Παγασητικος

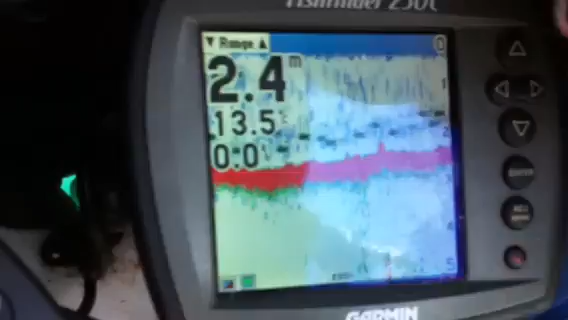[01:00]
Να και το βυθόμετρο. Να και το βυθόμετρο, 2,4 μέτρα και στο βάθος όπως βλέπετε έχει και ψαράκια.